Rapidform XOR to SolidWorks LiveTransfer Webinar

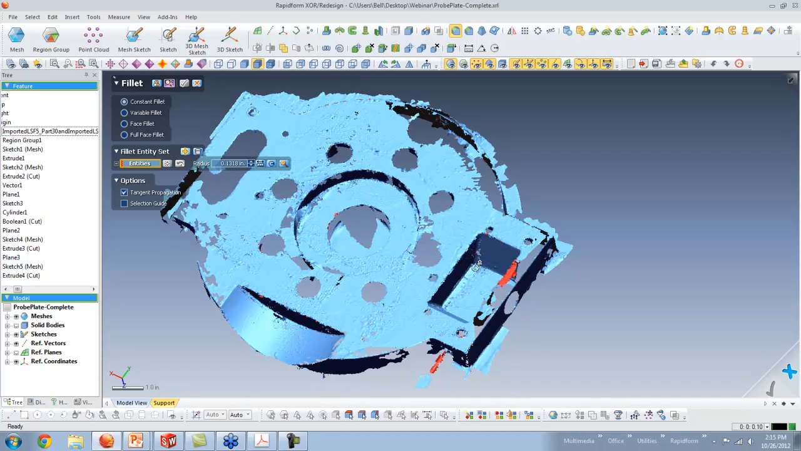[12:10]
So when I go in here and I click this edge, and I click the magic wand,
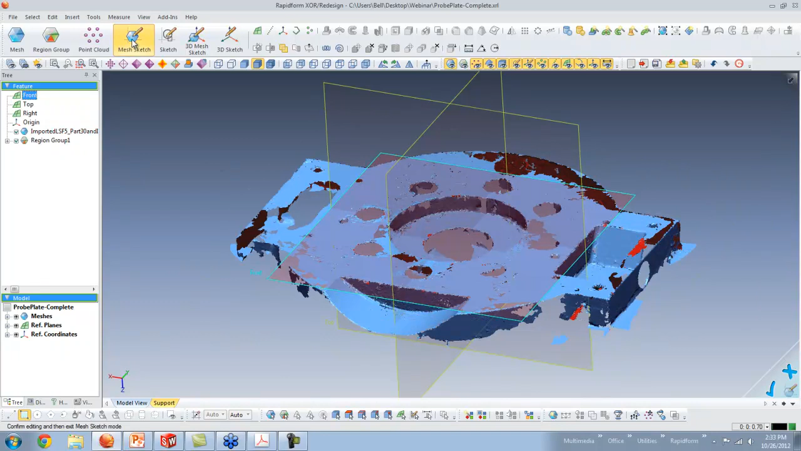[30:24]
If I was to make a mesh sketch, again, same practice as we did in the example, I'm really just looking to get the profile. I can fit some circles to this data.